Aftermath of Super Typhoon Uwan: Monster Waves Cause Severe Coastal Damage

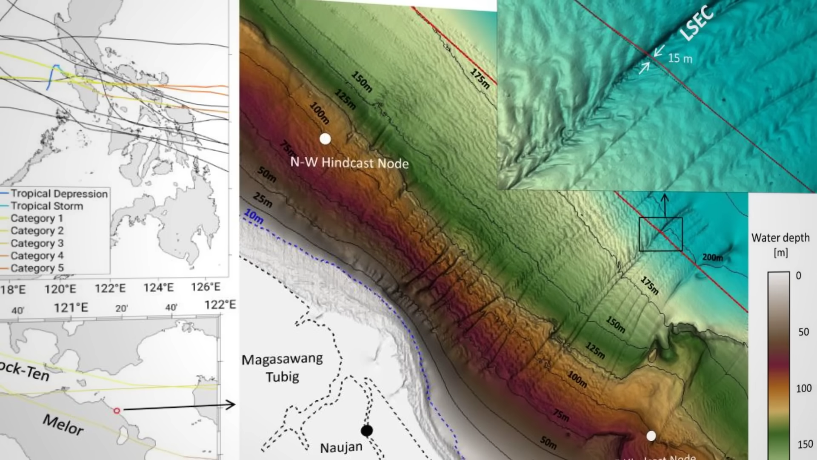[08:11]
The bathymetry graphic for Malayle, however, tells a different story just below the surface. In these submarine canyons,
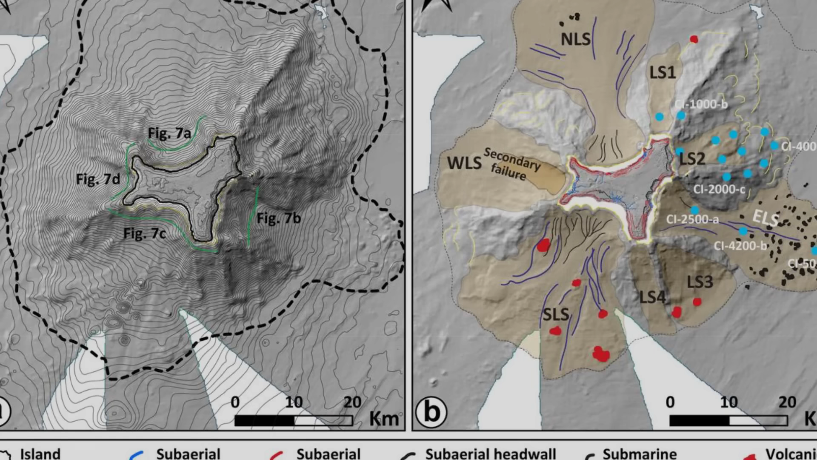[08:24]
Recent sonar surveys show a fresh slide scar in the Malayle Canyon head,
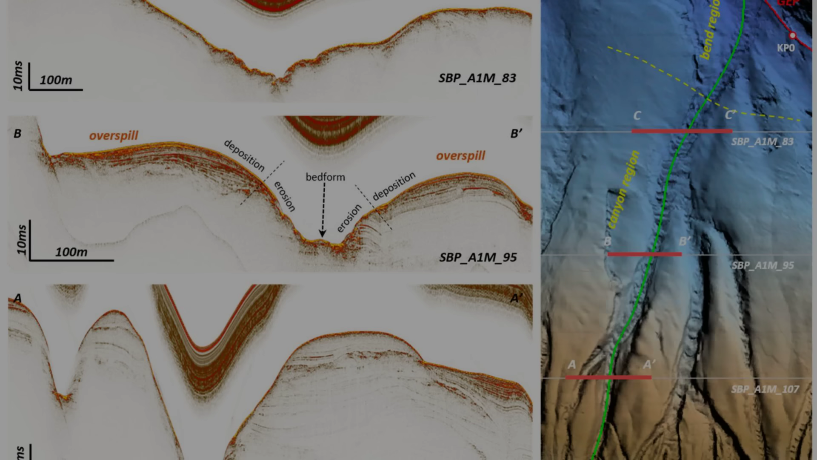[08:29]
estimated at 6.2 million cubic meters of displaced sediment.